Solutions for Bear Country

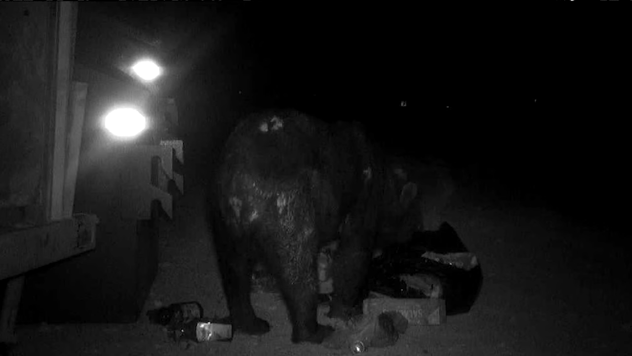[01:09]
When you're trying to think about what could be an attractant to a black bear, essentially we like to compare them to a 300-pound raccoon.
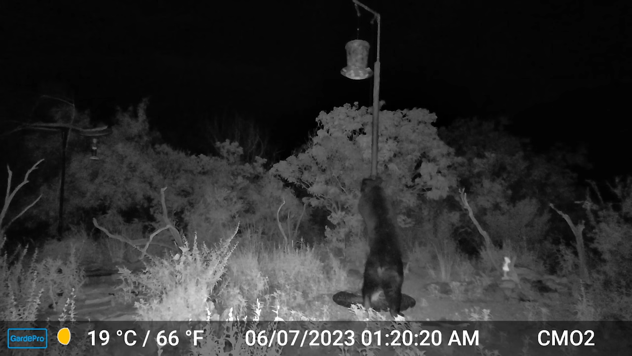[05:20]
Therefore, the bear won't be able to reach up there and grab the bird seed. When we construct unwelcome mats, they can be constructed out of a variety of platform materials.